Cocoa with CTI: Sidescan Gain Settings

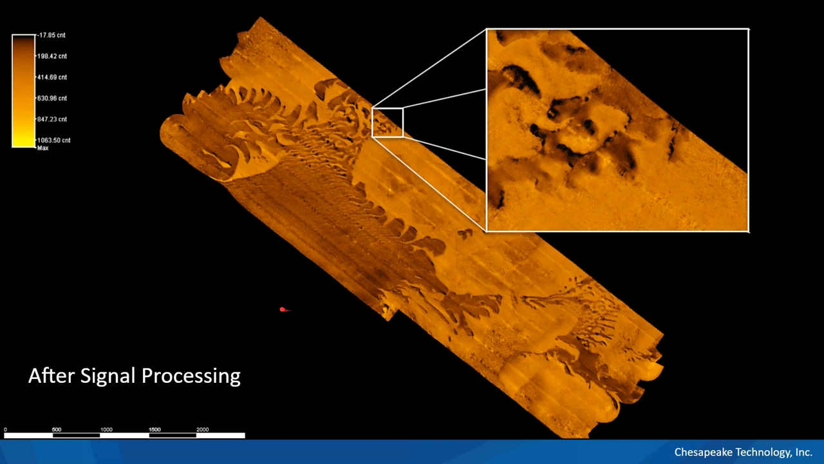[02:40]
And that's the purpose of this talk, to talk about what those algorithms are available to you. Now, let's talk about the sonar equation. So the sonar equation is kind of a way of expressing how the energy moves through the system from the transducer down to the seafloor, back to the transducer, and through all the processing. You can break it up into these basic parts here. You've got a signal. That's what we generate with our transducer.
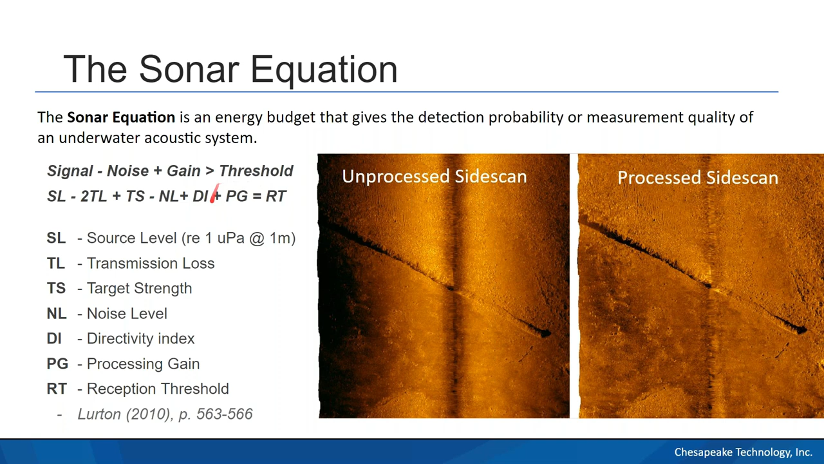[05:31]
And that angular dependence is called the directivity pattern of the sonar, or the beam pattern of the sonar. And that has a big effect on what our data looks like. And then finally, we have processing gains. That's the part that SonarWiz is adding. We're trying to compensate for all of these effects so that we get a signal that's above the threshold of detection.
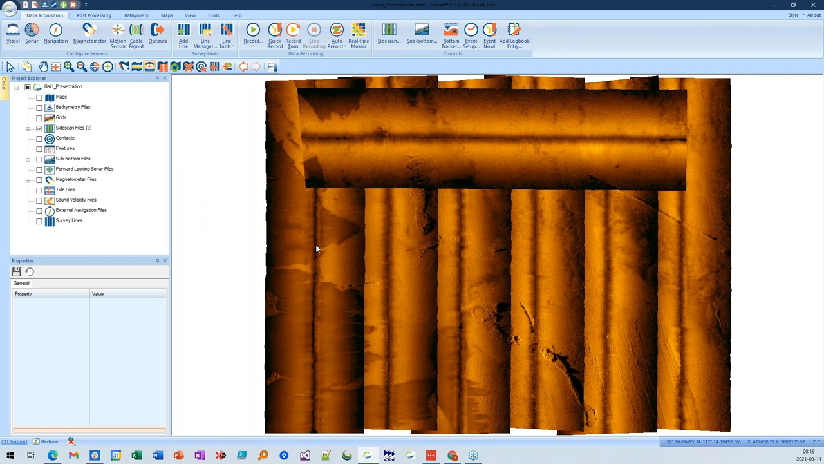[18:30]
and we're just going to take a look at this first one.
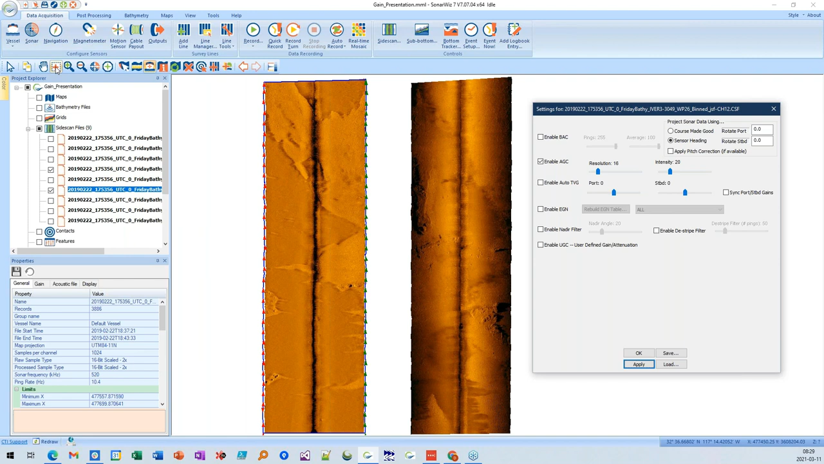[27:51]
So what AGC is really best at is, if you have a small target, the relative dynamic range is very good. So you can see small targets very well, and you don't get a lot of artifacts in here.
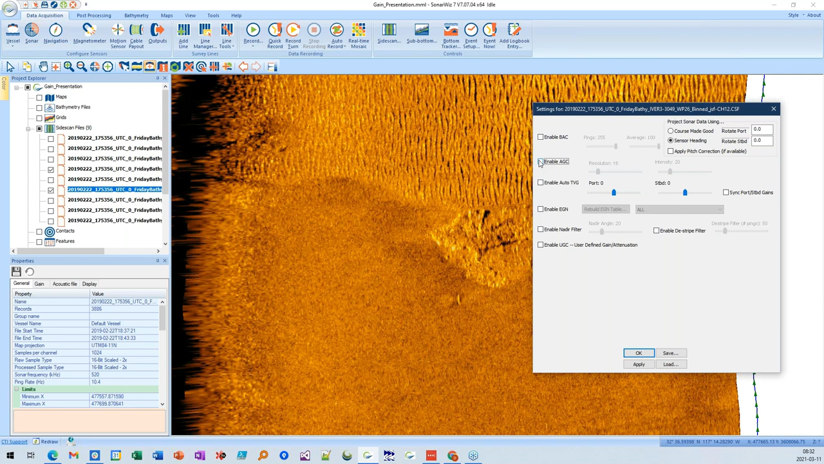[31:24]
here. So AutoTVG is here. So we're going to remove AGC and we're going to apply AutoTVG.
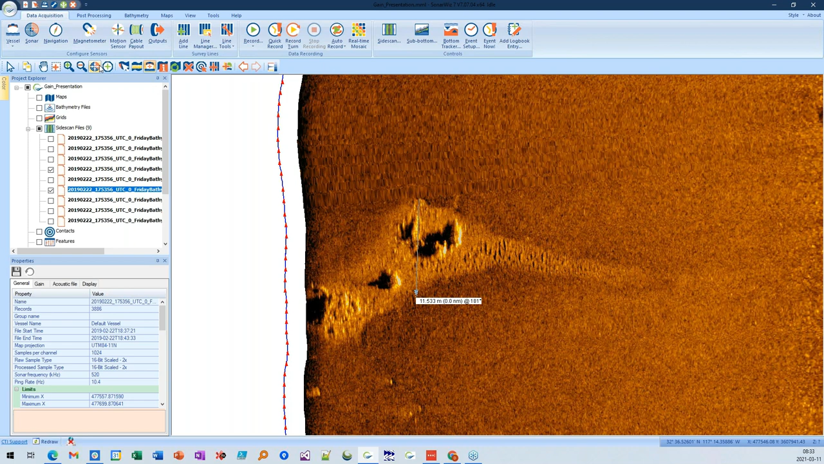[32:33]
or you get a nice pop when it switches from the soft sediments to the coarser sediments that have the ripples in them. And then our targets kind of really pop out with this thing. So, and compared to the raw unfiltered data or the uncorrected data, it's done a good job of removing the across track variation.
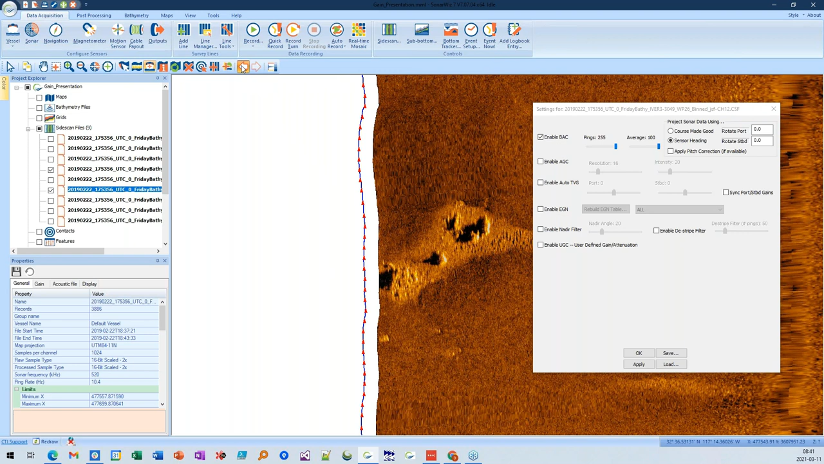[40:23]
but it's better than auto TVG at pulling out the nadir. So my chief complaint with it is that it's really slow
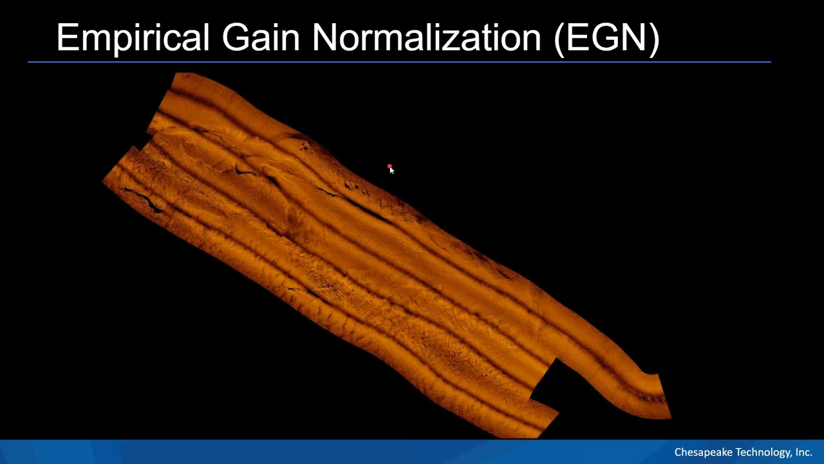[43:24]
And that's exactly what we've done in a plot like this. So this is a plot of transducer beam amplitude. So we took the same exact data that you're seeing here from the seafloor, and instead of plotting it in latitude and longitude,
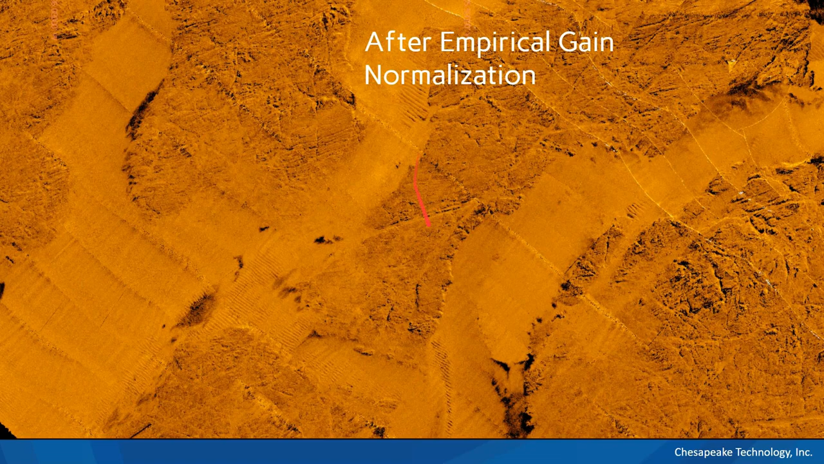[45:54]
So let's take a look at how that works. So
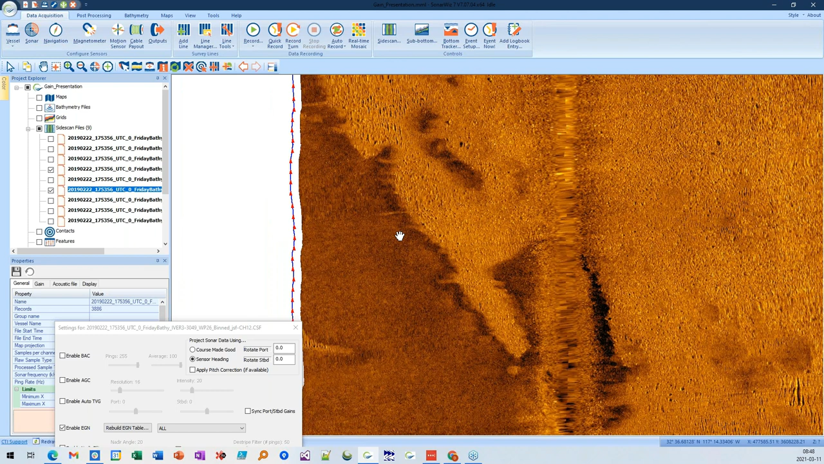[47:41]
You know, you can actually see stuff drifting off of rocky reefs. Small, subtle changes are actually really obvious. And what's interesting about EGN is it's not only good here, it's good for the whole survey.
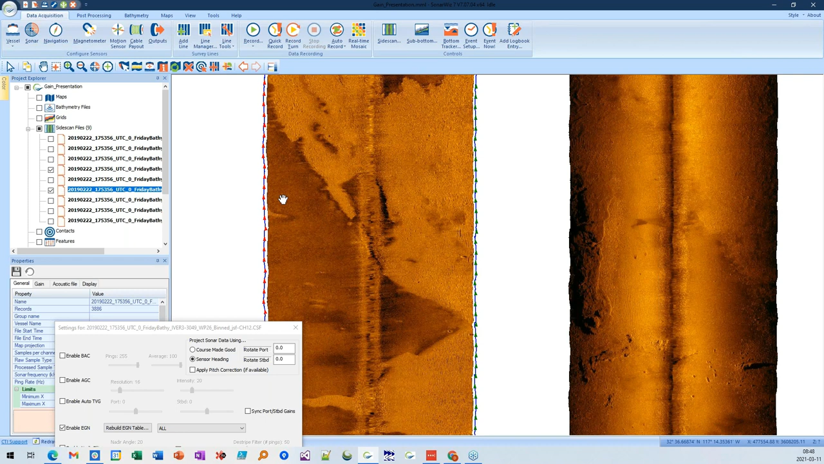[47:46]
So if we turn on all of the track lines and we apply EGN to all of them, which I'm just going to use make others like this. So we'll select this, go to make others like this, and we'll just copy everything.
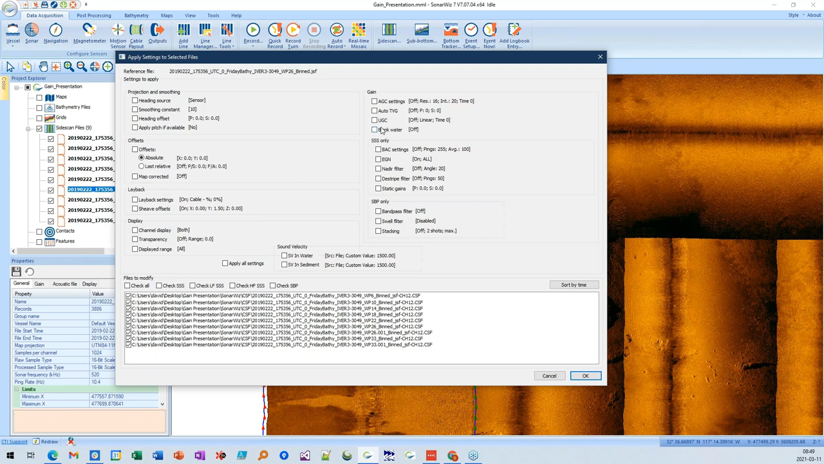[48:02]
While I'm talking, we'll let this process. But what EGN is doing is there's one table for the entire survey.
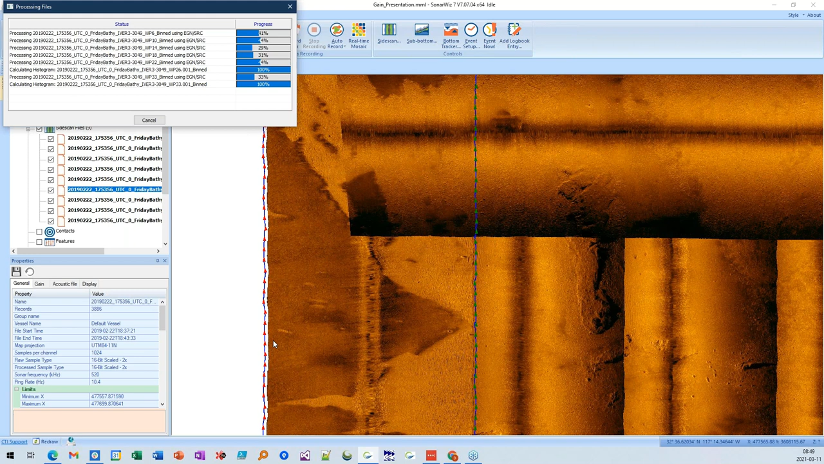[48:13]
So each track line gets corrected the same way.
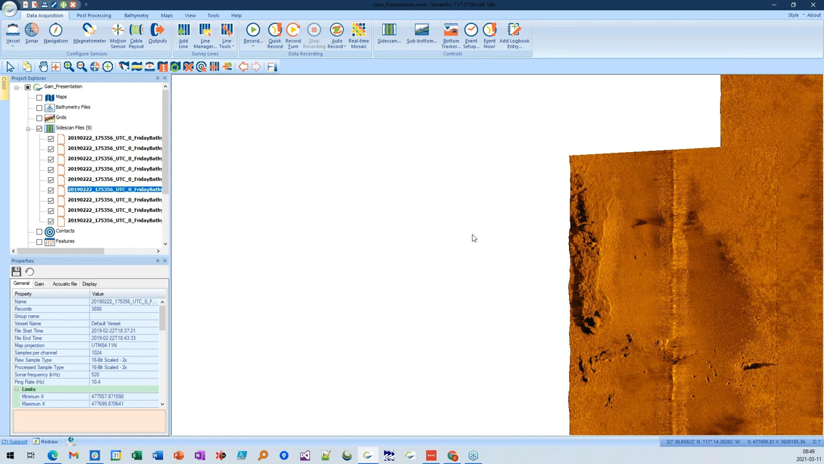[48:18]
And the result tends to be very uniform. So even though we've got this small track line here next to this guy, which really gave the statistical algorithms a lot of problems, even though it's going a different direction, it tends to look really decent. And if right now I've got the overlap mode set to cover up, so I'm not allowing it to blend the edges at all. If you do that, it tends to